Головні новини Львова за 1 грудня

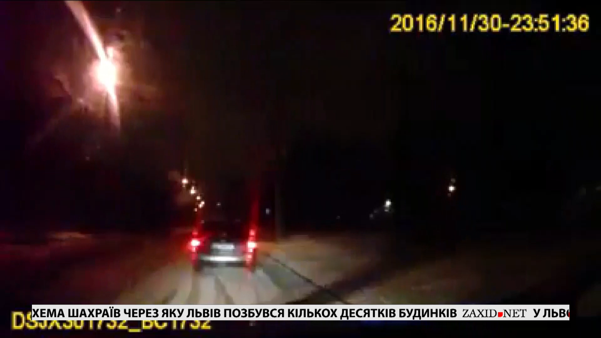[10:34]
Втім, керманич відмовився пройти тест на драгарі і кинувся втікати на своєму авто від копів.